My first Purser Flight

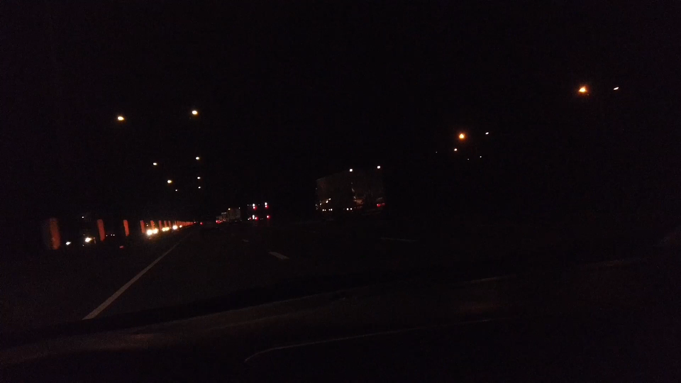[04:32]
Gustong-gusto kong bumabiyahin ng madaling araw. kaya lang ang problema kapag ganito. Ang daming truck. Truck talaga yung makakalaban mo sa daan. Tsaka, ano sila, nagkalat sila.
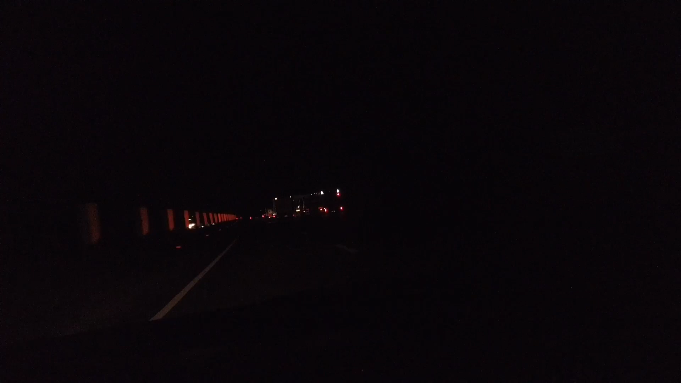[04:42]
Hindi lang sila nasa iisang lane. Ayan o. Nandito na sila sa may ano, ano bang tawag sa lane na to. Basta dito sa gitna. hindi ka na makaalis dito sa fast lane which is supposedly dapat pang-overtaking lang to, diba? Pero dahil iniiwasan ko sila, nandito lang tuloy ako. Kasi, oh, ang likot nila. Grabe, ang likot nila.